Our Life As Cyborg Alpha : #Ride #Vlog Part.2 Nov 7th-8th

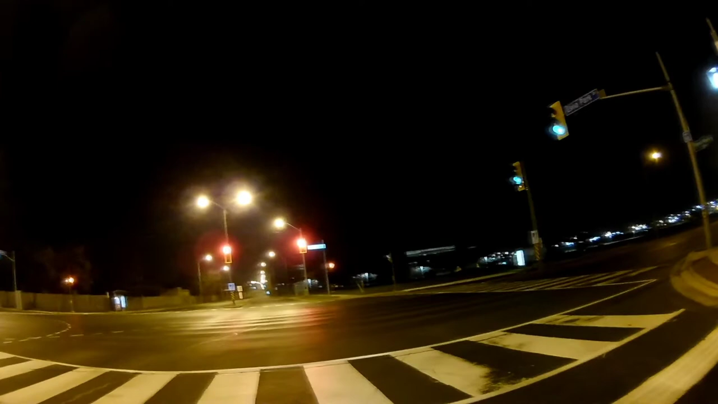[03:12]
Well, we were here at stuck at the light. It's about between 5 and 5:30 in the morning on Sunday, November 8th, I think.
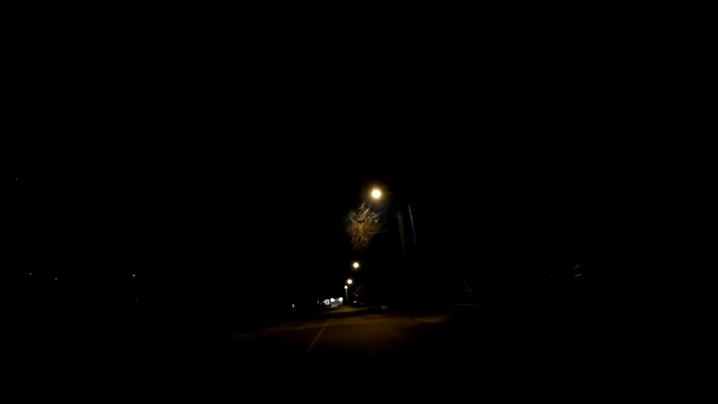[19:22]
So far, I'm still managing, with the gloves, I'm managing the accelerator fine. And I found out I just did a test when I'm stationary with the gears, and I've got three gears. Right now I'm in the first gear. I don't think I'm not going to be moving up anytime soon. Okay, the speed is fine for me.